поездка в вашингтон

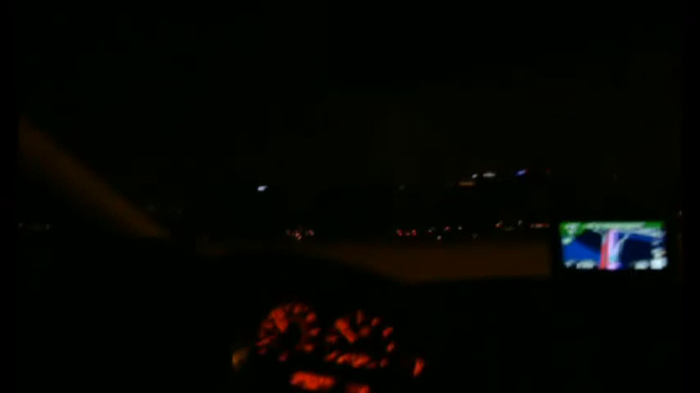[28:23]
Осталось ехать всего до гостиницы час. Устали дико. Спать. Уже дохерище пути. Это ночной город. Че это непонятно? Какой это город? О, какая-то церковь или что это? Какое-то здание. О, пашка гигантская. Мы едем ночью, поэтому видно стрёмно.